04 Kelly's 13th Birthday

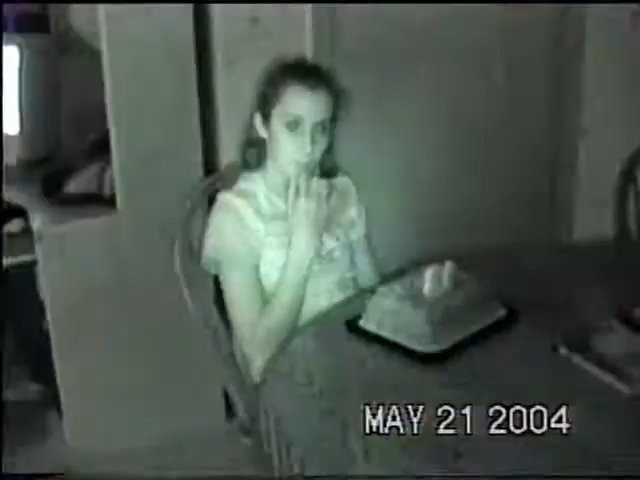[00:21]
Dad. Hello. What is he doing? No. Yes. I don't get it. This makes it, it's like night goggles. Makes it brighter inside the camera. Okay, that's cool. It looks so awesome. And when, like Kelly's eyeballs look like the raccoon eyes. Yeah, I want to see.